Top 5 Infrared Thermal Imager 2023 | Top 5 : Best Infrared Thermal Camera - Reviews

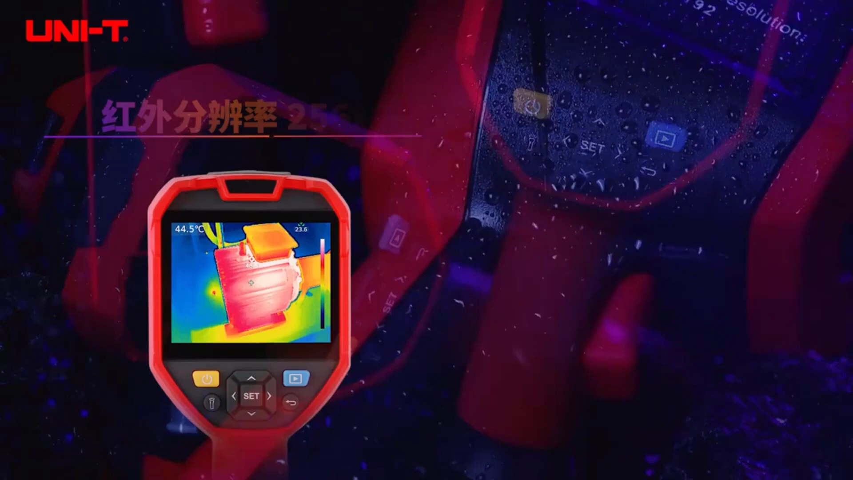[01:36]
The 3.7 V5200 mAh lithium battery offers a decent runtime,
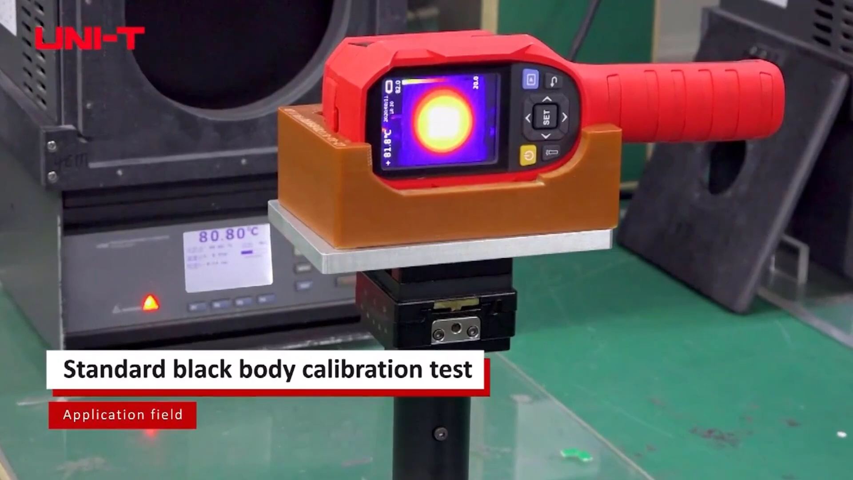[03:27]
The 2.0 3.9 inches display provides a clear view of thermal images,
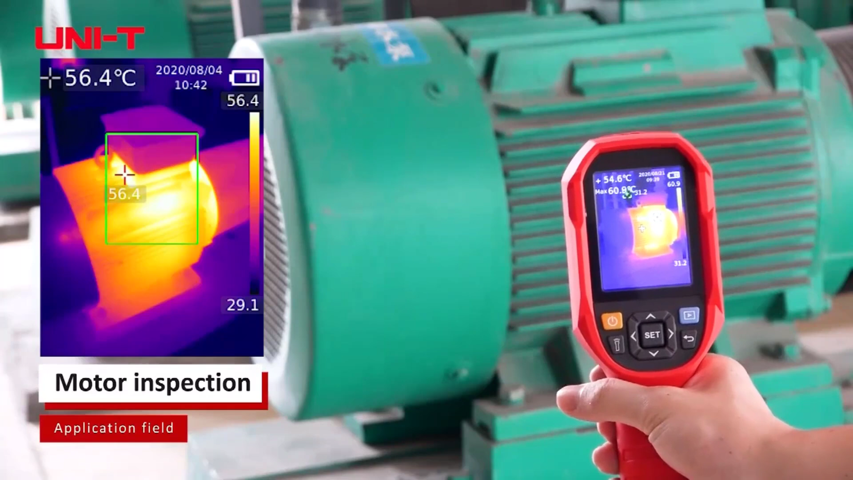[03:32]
with a resolution of 320-240 pixels, ensuring precise temperature measurements.
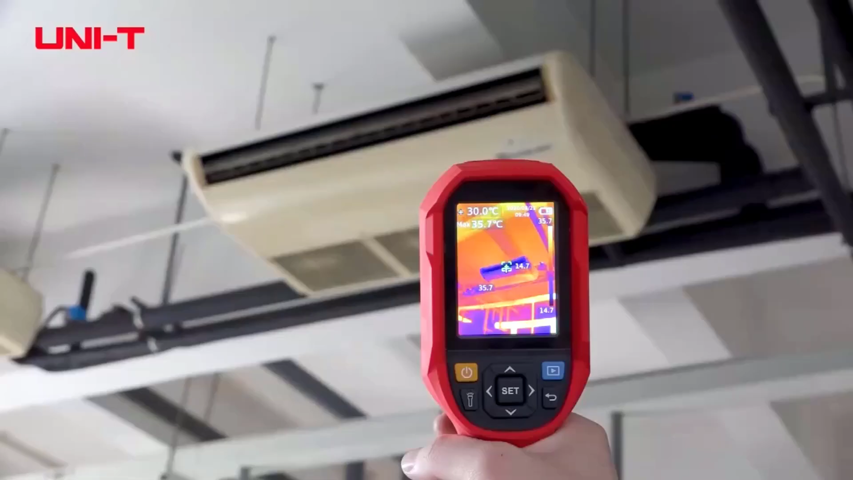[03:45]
On screen: spot 30.0°C, max 35.7°C
Equipped with a high-quality infrared sensor boasting a resolution of 256x192,
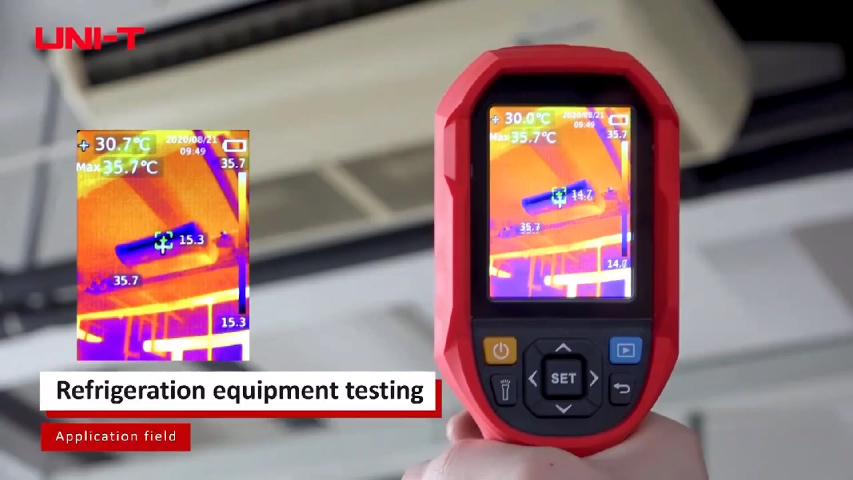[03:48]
On screen: max 35.7°C
the UTI-260A offers remarkable thermal imaging capabilities.
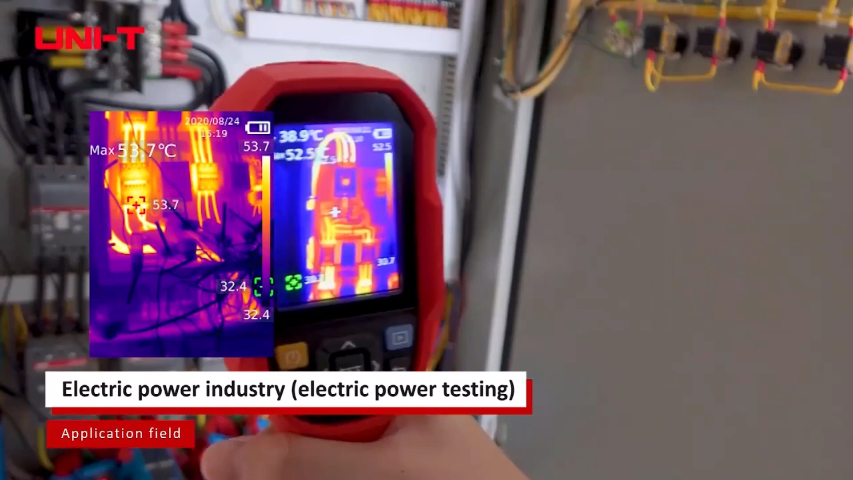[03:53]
On screen: max 53.7°C
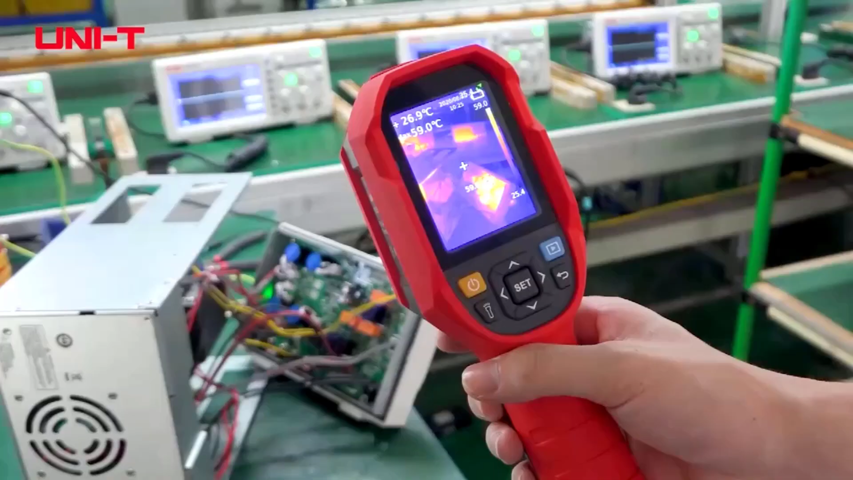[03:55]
The temperature range of minus 20 degrees centigrade to 400
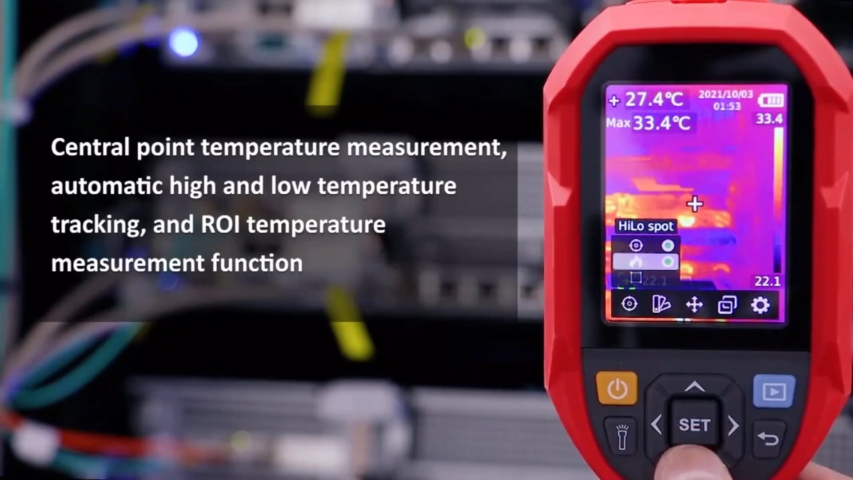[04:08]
On screen: spot 27.4°C, max 33.4°C
The UTI-260A is not just a thermal camera, it's a smart device.
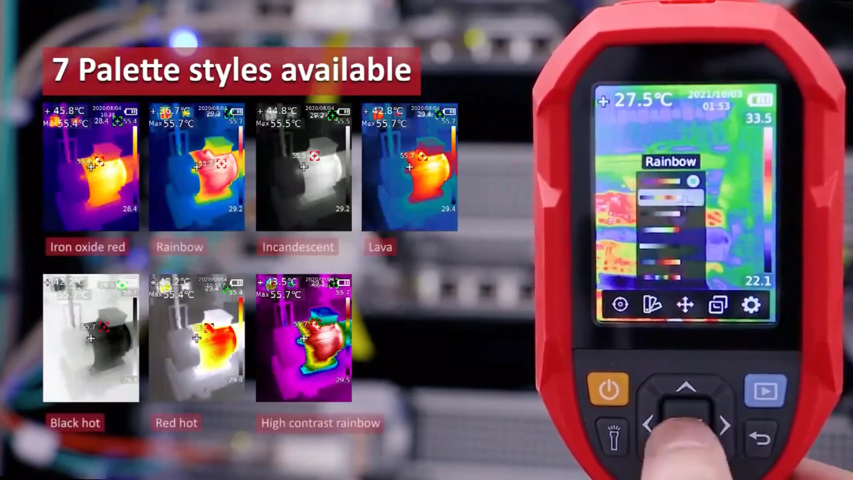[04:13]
On screen: spot 27.5°C
With a Li-Ion 3.6V 5000mAh battery, the camera provides long-lasting power for extended usage. The inclusion of a 32-GTF card ensures ample storage for capturing and storing thermal images,
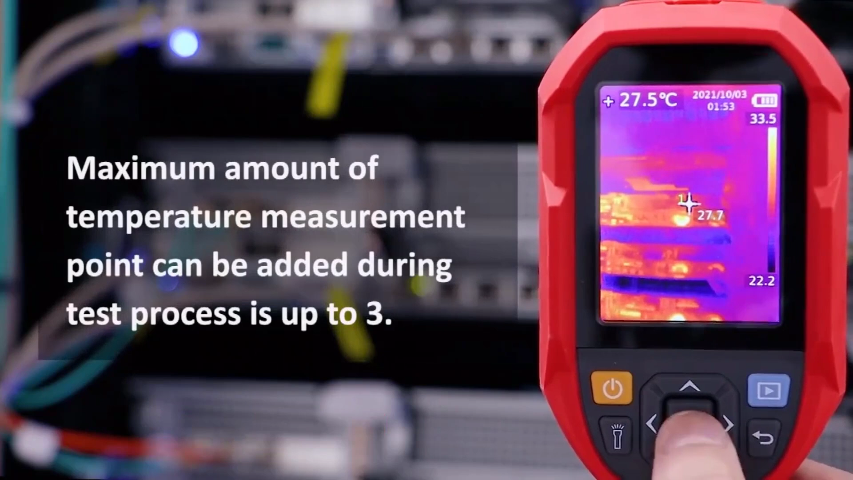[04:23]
On screen: spot 27.5°C
while the USB Type-C port facilitates convenient data communication. Number 2. Unity UTI-260B Infrared Thermal
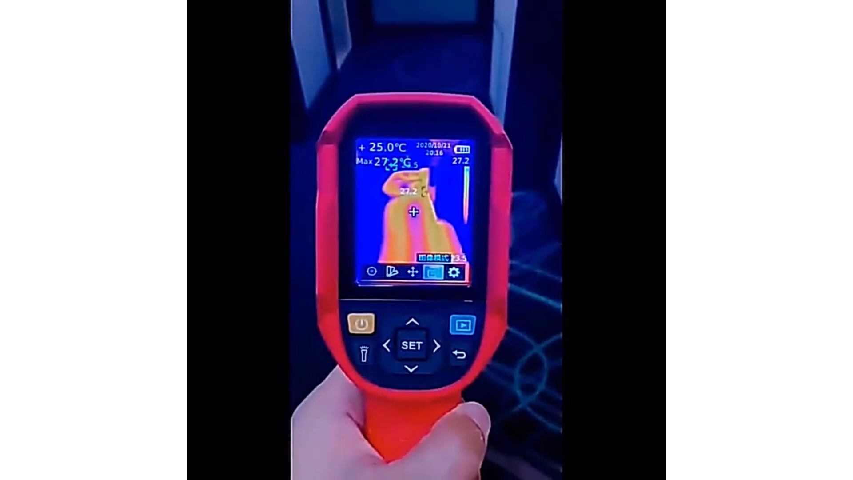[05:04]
On screen: spot 25.0°C
The 2.0-3.9-inches display provides clear and detailed thermal images, making it easy to identify temperature variations.
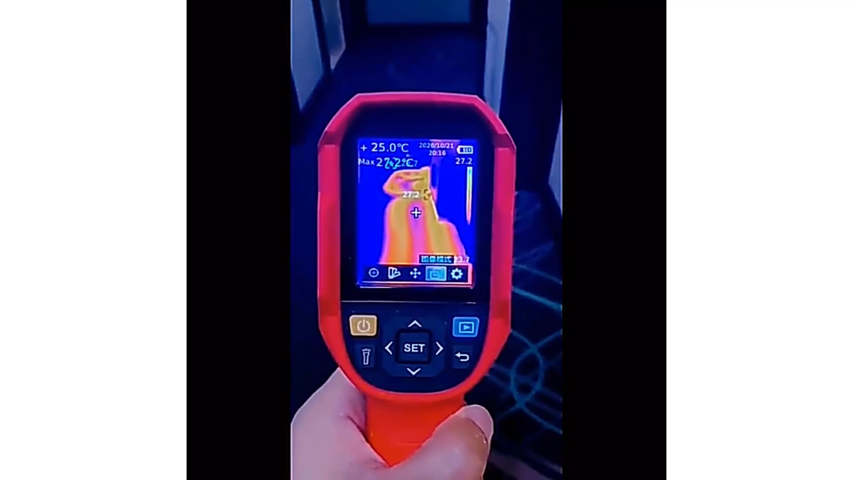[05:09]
The temperature unit can be switched between Celsius and Fahrenheit, catering to the user's preference.
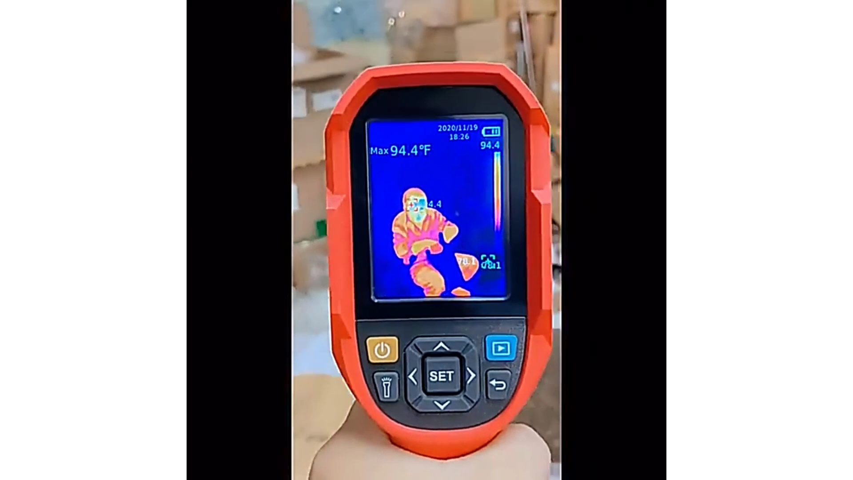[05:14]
On screen: max 94.4°F
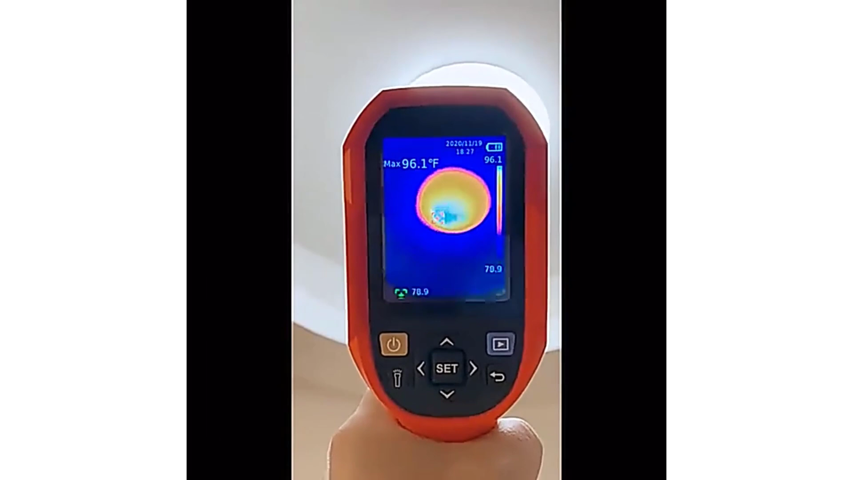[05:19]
On screen: max 96.1°F
Equipped with an IR resolution of 256,192 pixels, the UTI-260B delivers sharp and accurate thermal images.
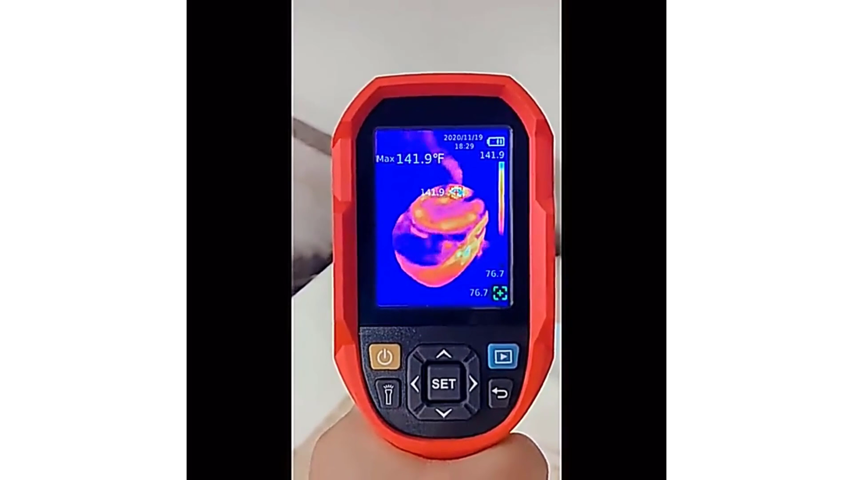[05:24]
On screen: max 141.9°F
The wide temperature range of minus 15 degrees
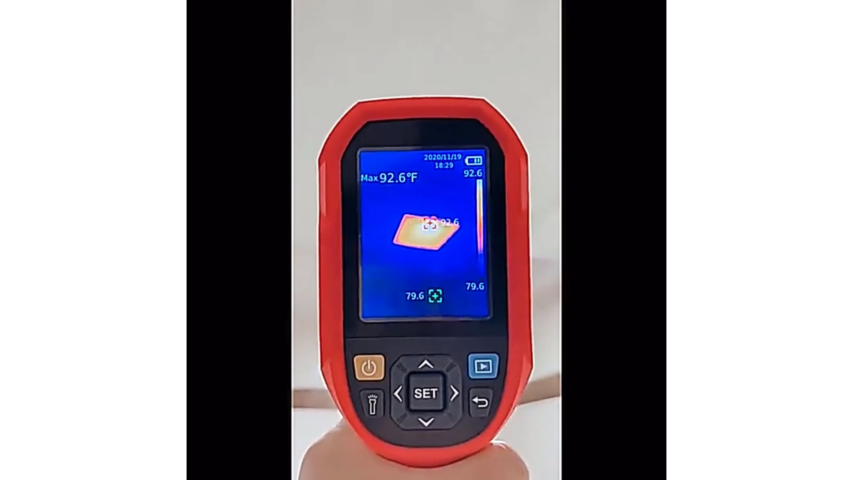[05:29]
On screen: max 92.6°F
centigrade to 550 degrees centigrade minus 5 degrees Fahrenheit to 1022
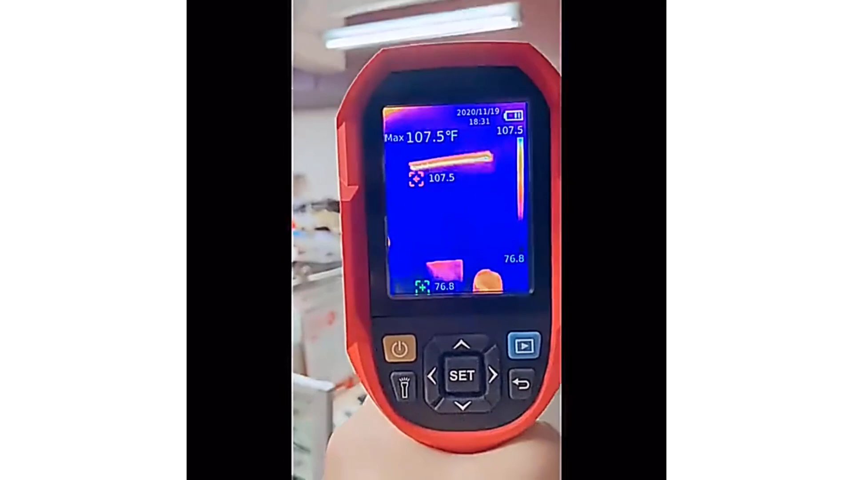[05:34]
On screen: max 107.5°F
degrees Fahrenheit ensures versatility in various applications, from home inspections to industrial use.
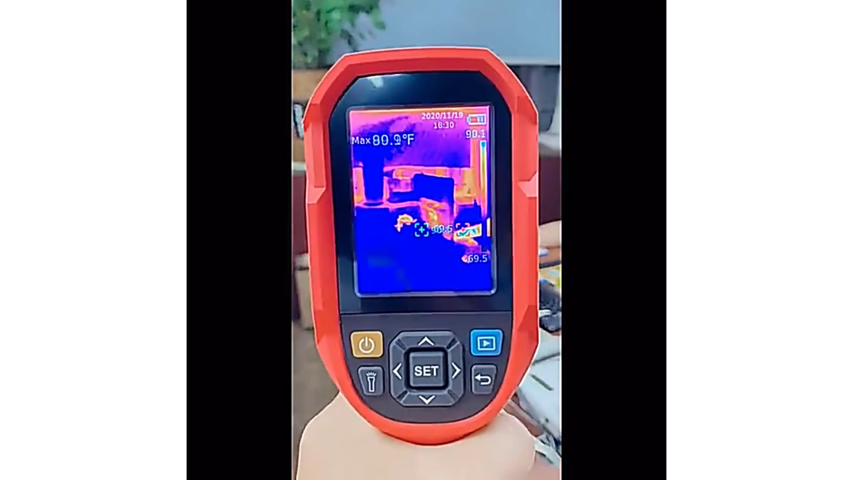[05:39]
On screen: max 80.9°F
Additionally,